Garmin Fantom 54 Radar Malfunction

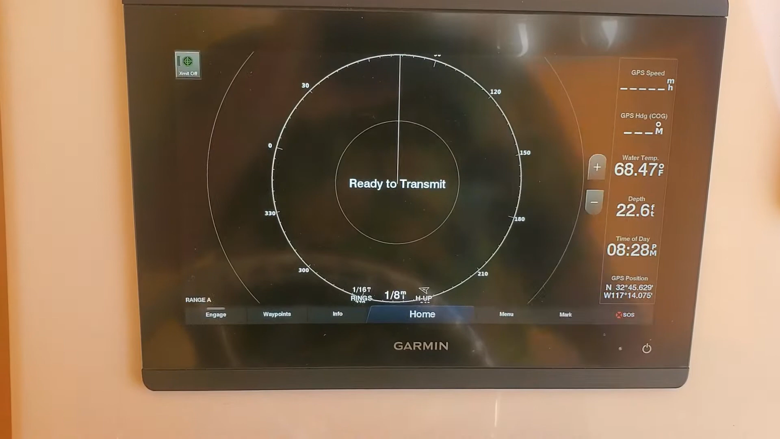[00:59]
to hopefully highlight the potential issue we're ready to transmit
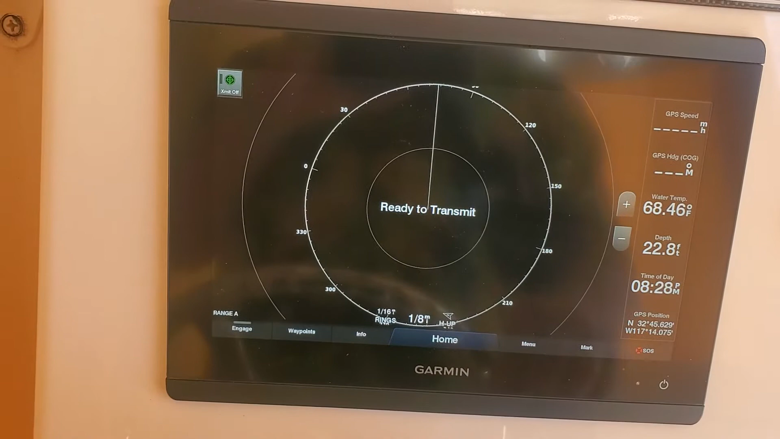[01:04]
and so now i'm going to start transmitting and we're spinning up you can see i'm at one eighth of a mile range and what you can see here is no marks
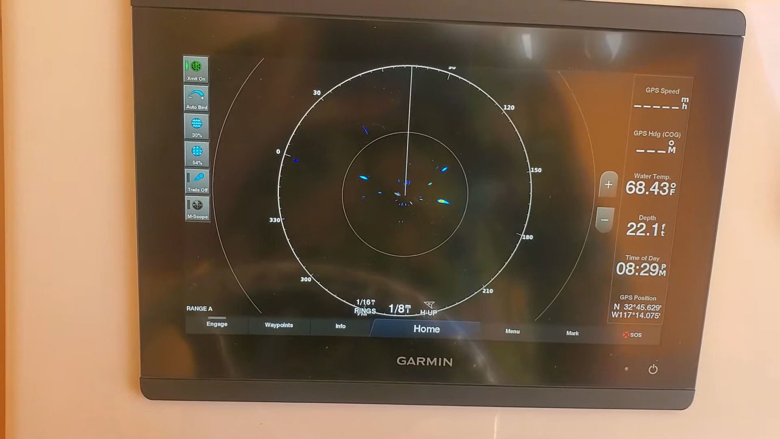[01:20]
we're getting bird uh we're getting bird uh marks but we are not getting marks on the um as far as any heavy objects boats or whatnot i can even zoom into 116 and you can see some bird marks but you cannot see the building
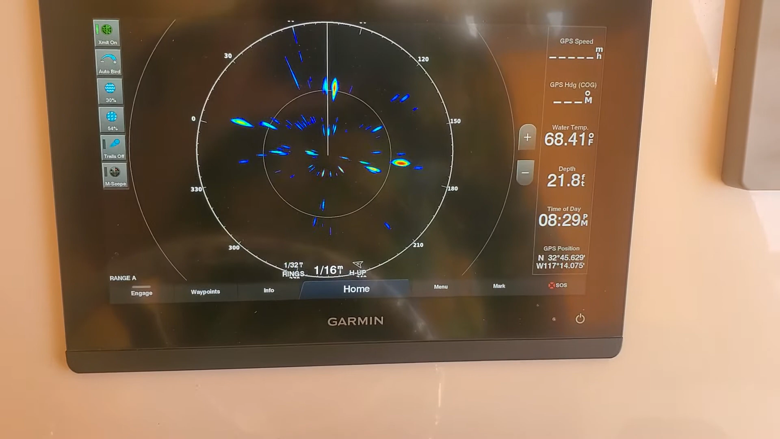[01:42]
which is right in front of us right there
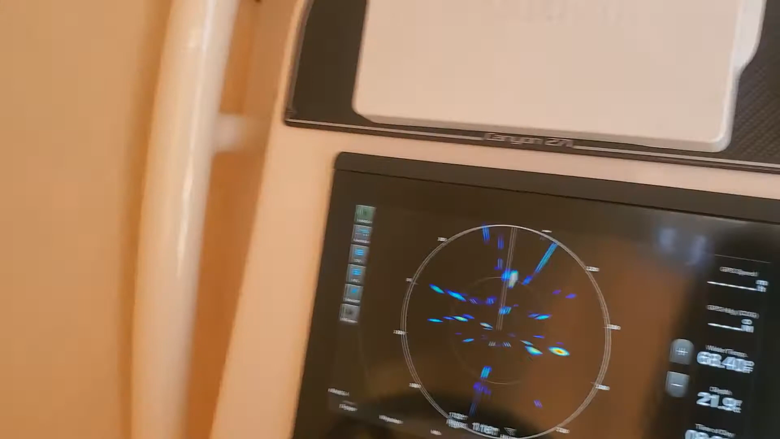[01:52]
i can zoom out and you are not picking up any marks maybe some distance marks
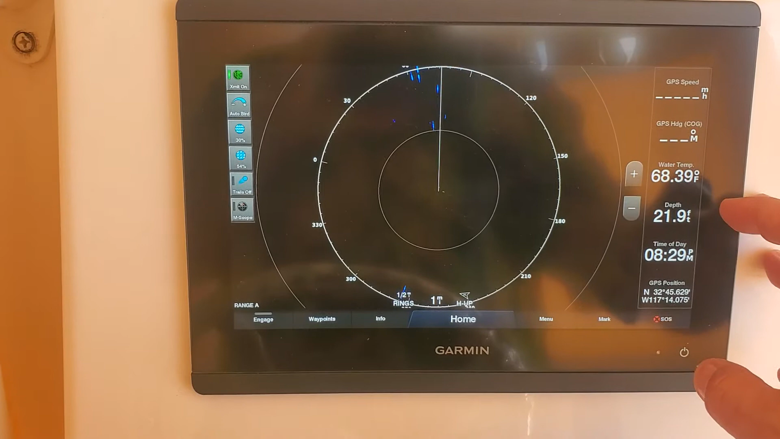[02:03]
um you're looking at a half mile half mile ring out we got one mile ring half mile rings and go out a little further we're not picking up land oops gotta go out further not picking up land not picking up anything
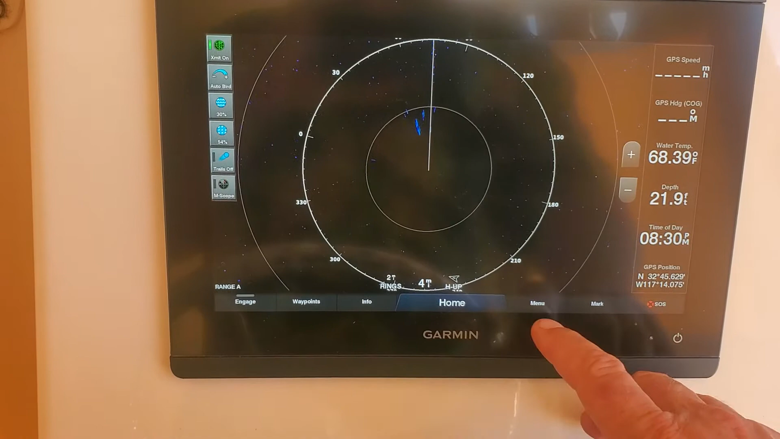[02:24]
okay so i can go to menu or let's go to right now we're on auto bird
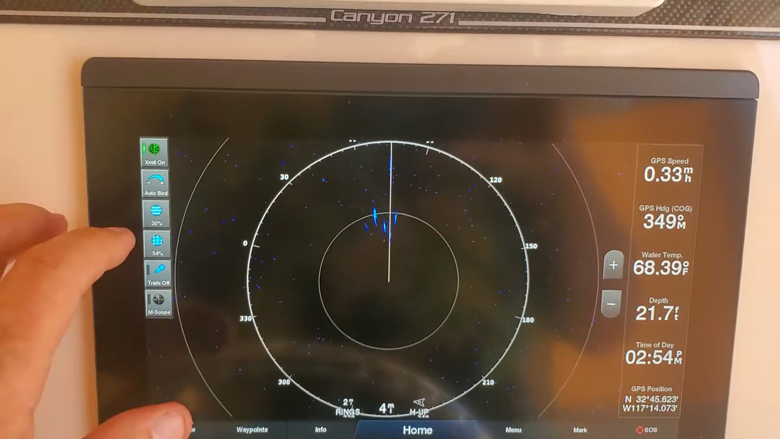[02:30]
but i can go to gain
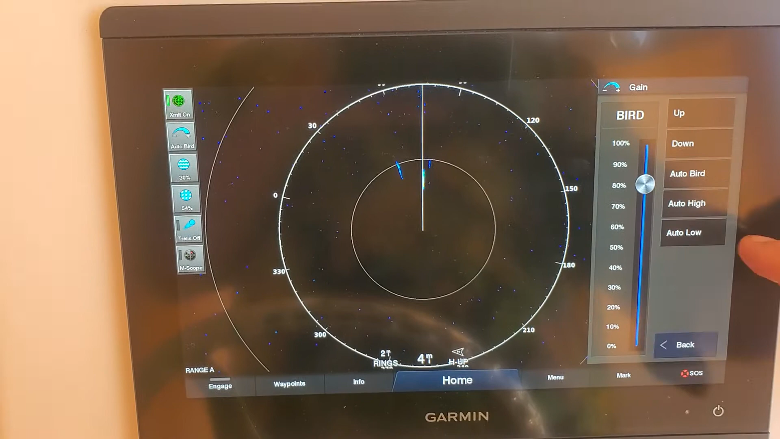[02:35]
so i can go to up gain
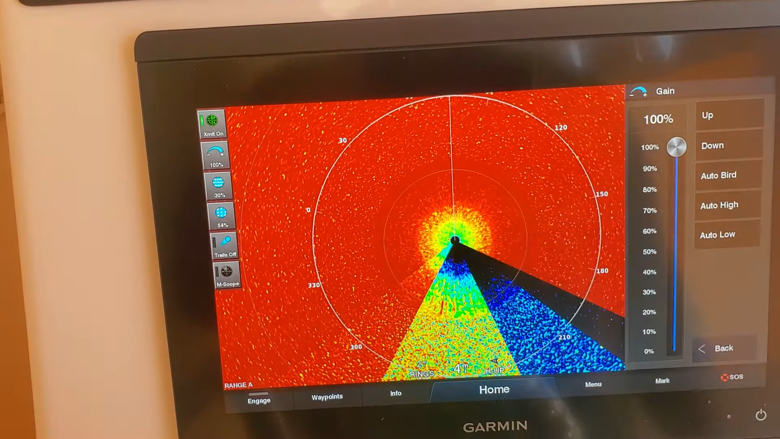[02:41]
and now you can see that i'm getting just complete red when i bring the gain up
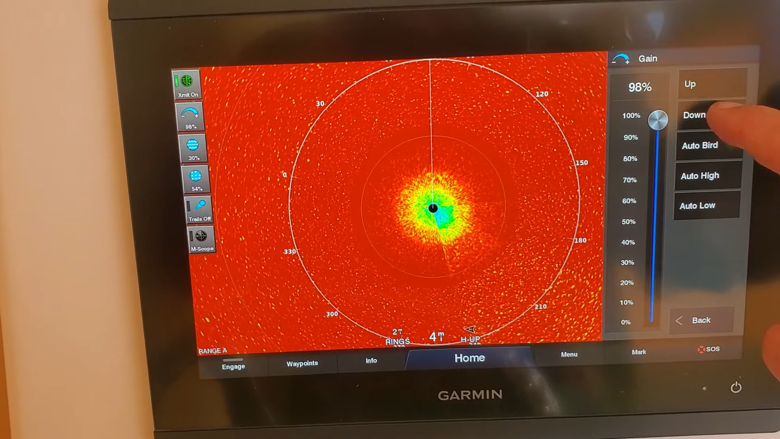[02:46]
and then it slowly fades back
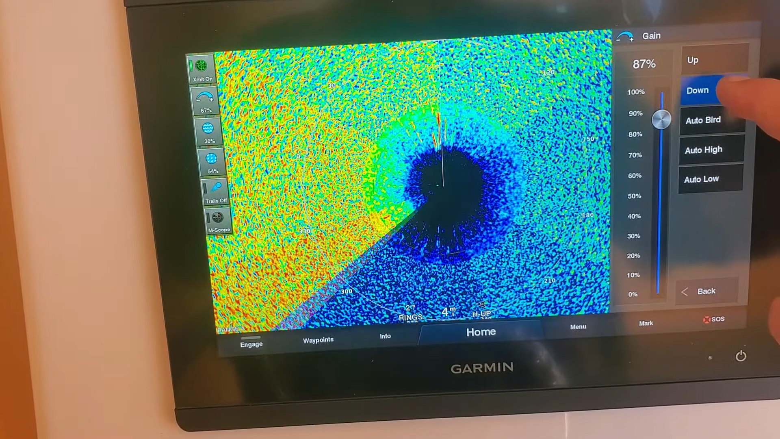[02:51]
so it seems that we're picking up some marks maybe with auto bird
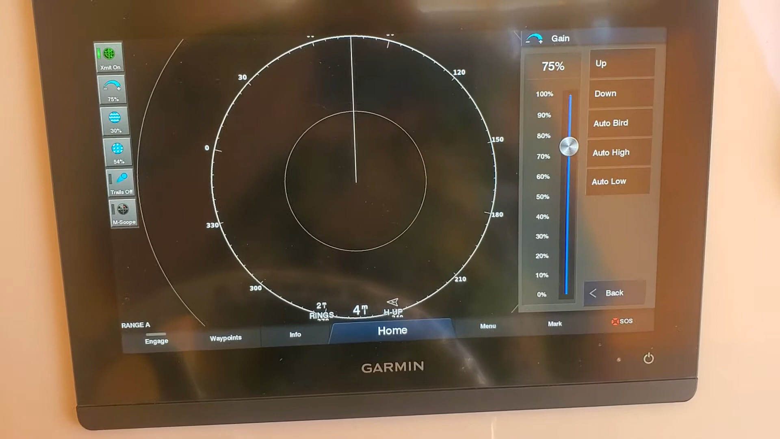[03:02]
but even still we're hardly marking at all so we can go into menu so we got gain radar filters okay i got a rain clutter filter i can turn that off
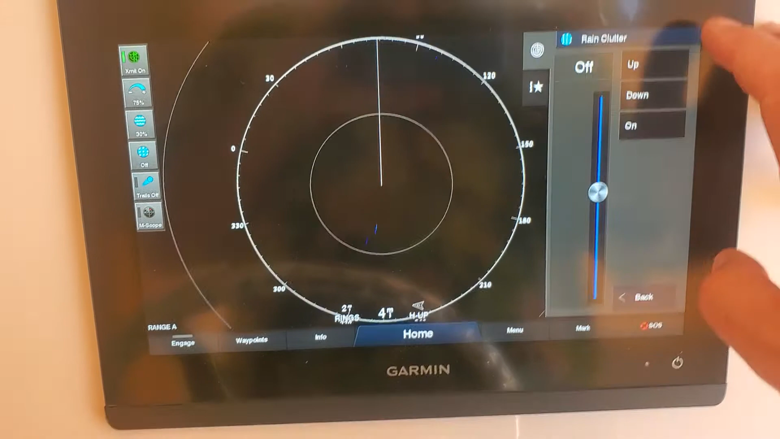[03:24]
okay i've got my sea clutter filter i can turn that off so now i've got no filters
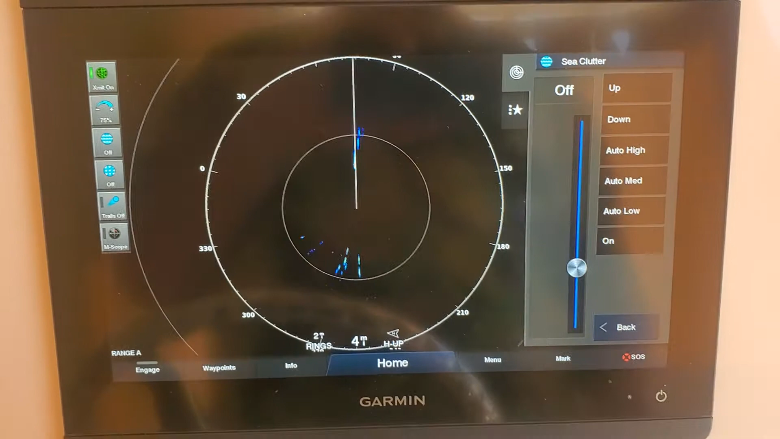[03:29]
and here you can see that we're marking
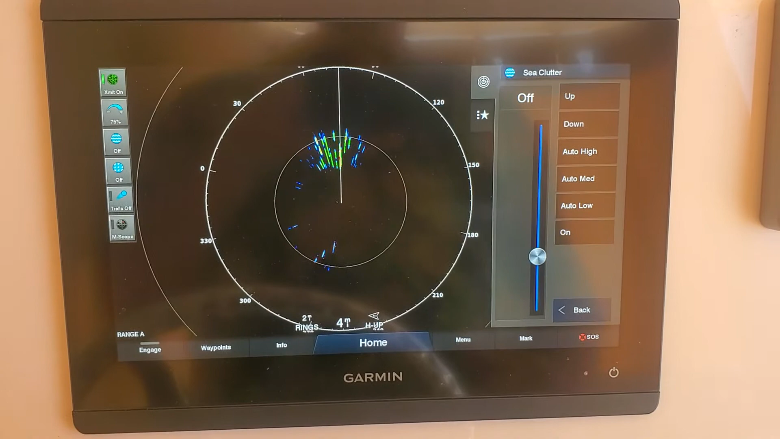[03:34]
uh bird marks but we're not picking up land i'm at four nautical i'm at four mile ring i'm at two mile rings
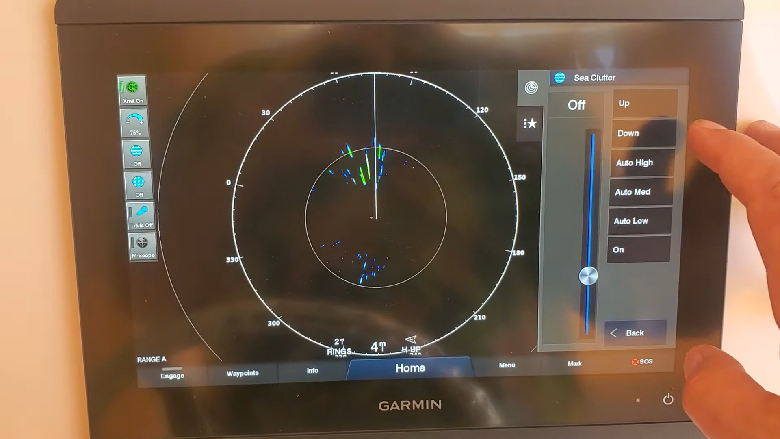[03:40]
okay so i've got all my filters off trails off mscope off everything off this is just the raw
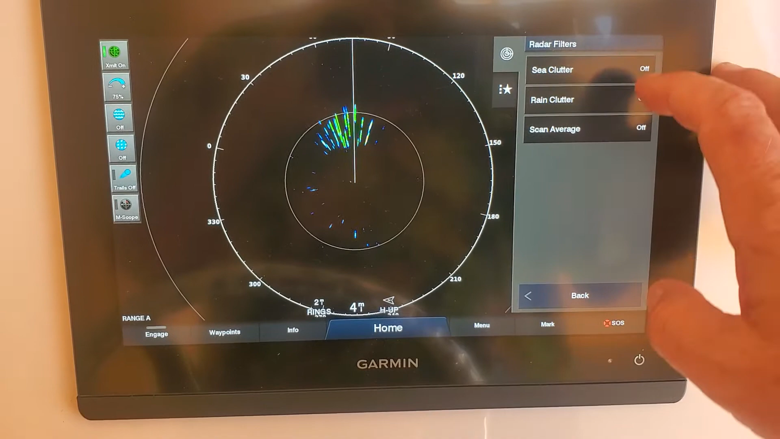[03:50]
um this is the raw uh feed okay so i'm going back back
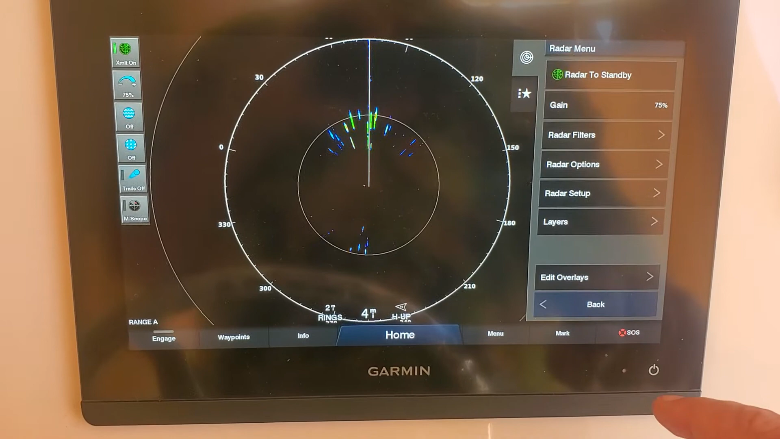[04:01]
and now i'm going to do um where am i going i gotta get out of this okay so i'm going to zoom back in